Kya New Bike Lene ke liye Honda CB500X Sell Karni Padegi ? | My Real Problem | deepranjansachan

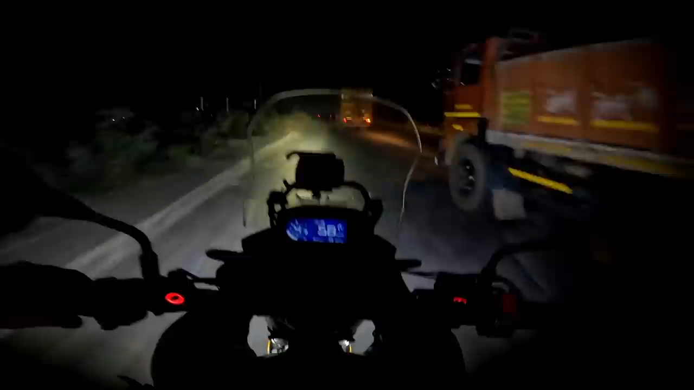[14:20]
यार अचानक से आंधी आई और हल्की हल्की बारिश होने लग गई तो हम लोगों को प्लान चेंज करना पड़ा अपना। अरे सर बारिश। तो अब अपन लोग निकलते हैं घर,
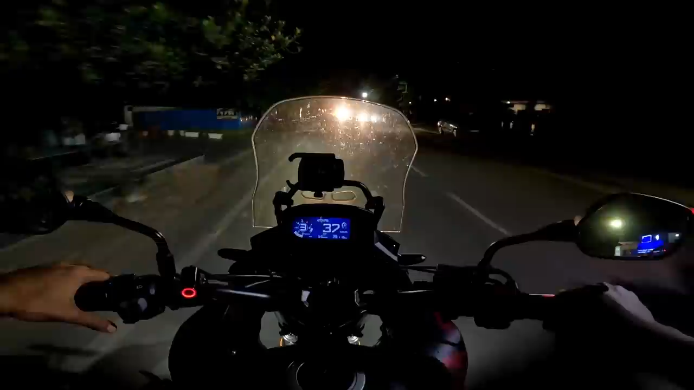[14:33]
फिर कभी बैठेंगे क्योंकि बाइक से है ना फिर भीग जाएंगे यार, जीशान भाई भी घर जाएंगे अपन भी घर जाते हैं। बाय बाय सर, चलो परसों मिलते हैं। पहुंचते हैं जल्दी से घर इससे पहले बारिश हो जाए तेज।